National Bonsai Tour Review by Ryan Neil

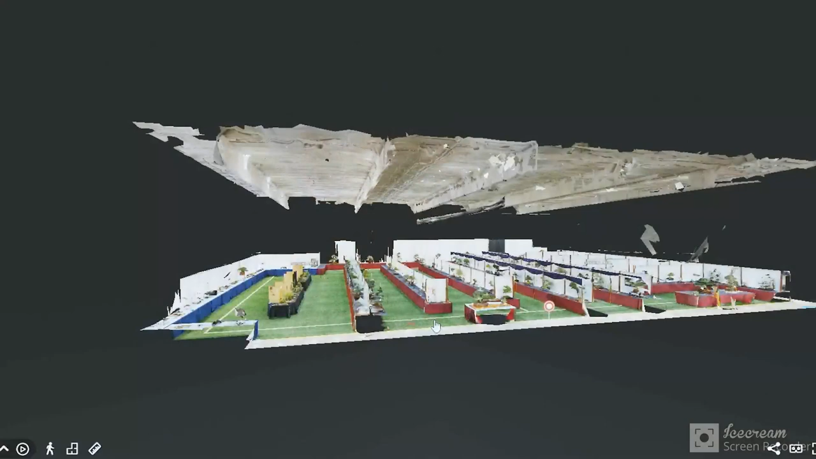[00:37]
And I just want to look at the broad overview here of the show and kind of talk about some of the things that make the national show really special. Now, fundamental show setup says that these corner points right here, you see my mouse waving right there, trees should be entering the show.
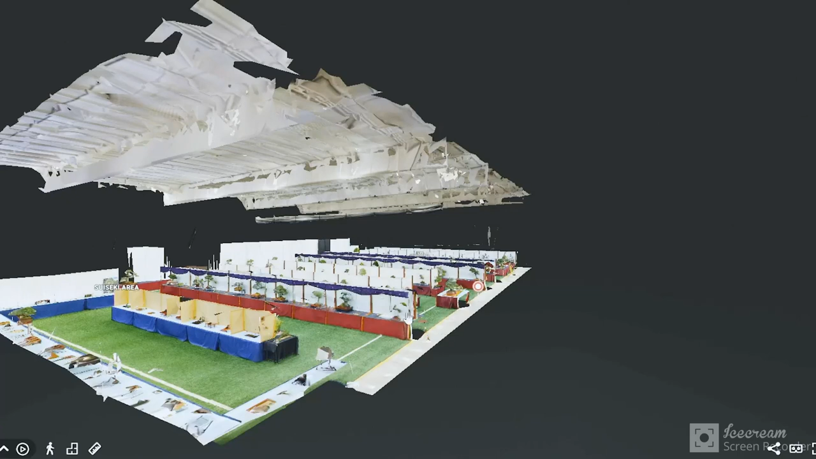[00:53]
This really nice leftward lean taking you in. Tree on this far corner, typically a rightward lean keeping you in, right? And one of the glowing aspects of the national show are these alleys that give rise to these trees at the end. I talked with Aaron Packard from the Pacific Bonsai Museum. His redwood composition sat right here, right at the tail end where the Mariah Hinoki was during the 2018 national show.
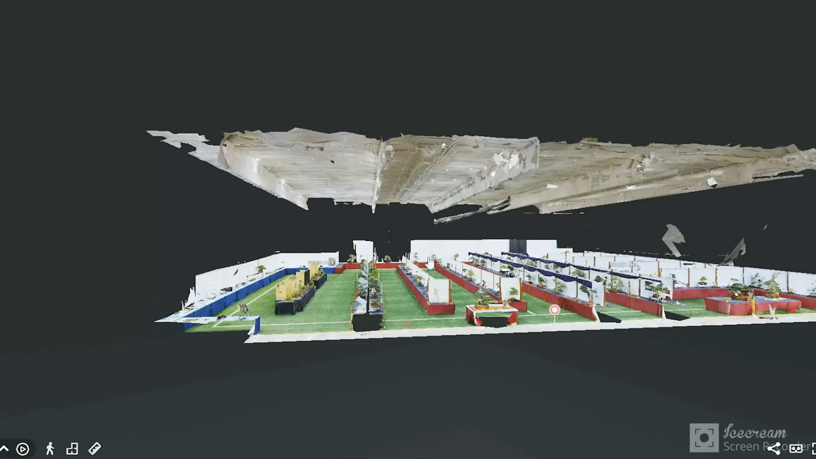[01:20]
So powerful with the Iuna Tinta redwood from the bottom, looking up into the canopy perspective. But this exhibition in the layout of the exhibition,
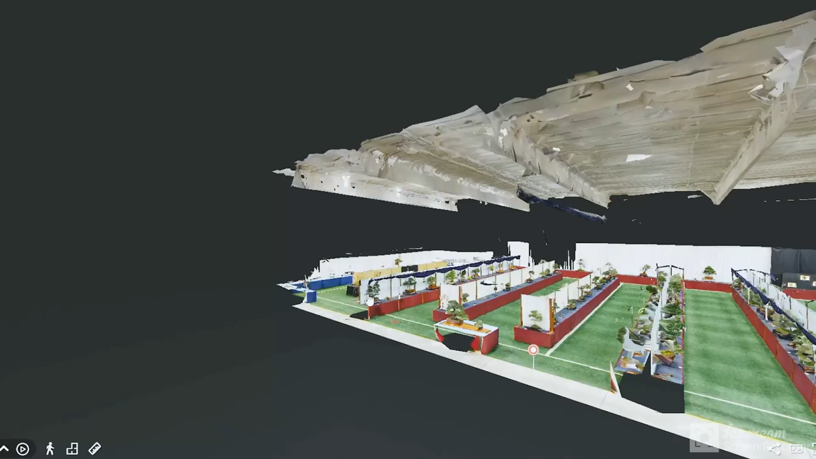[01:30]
as we understand, and as we start to construct exhibitions ourselves, having this inward lean on the corner is very important. Typically, we move from species to species or genre to genre. If this starts with a conifer, next we would want maybe a broadleaf. We would love to have the oscillation of heights through this exhibition. And this is where I think the layout and organization could improve with the national show. We see a lot of small pieces right in through here in the middle. You see these kind of smaller pieces here that create a homogenous height.
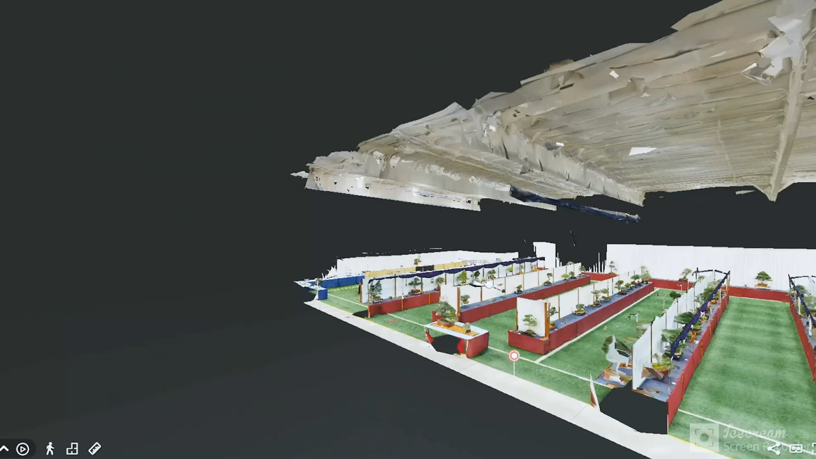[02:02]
There's some bigger pieces that have a little bit of a homogenous height as well. To intermix these smaller with these bigger, that makes for a very strong show. Now let me just point out in a broad statement, these pieces that sit on these booths out here with no backdrop, that is no tree land in terms of recognition and visual distinction from the rest of the show.
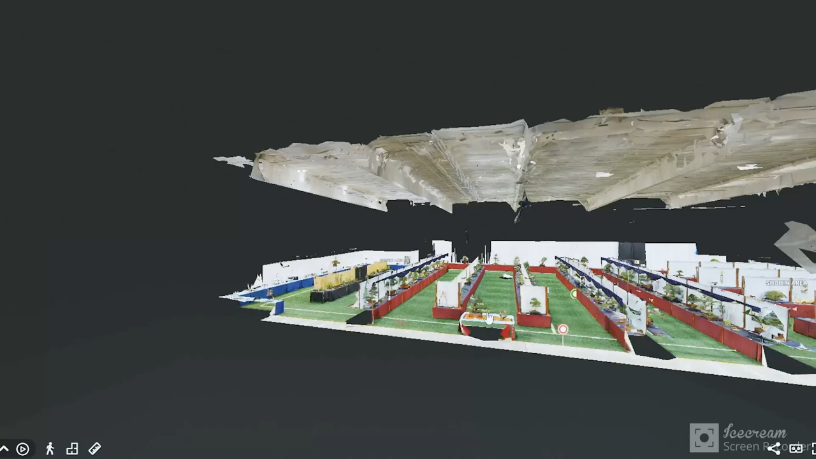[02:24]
It is tough for a tree in these positions to gain visibility, right? So just in terms of fundamental show dynamics, interesting things to acknowledge.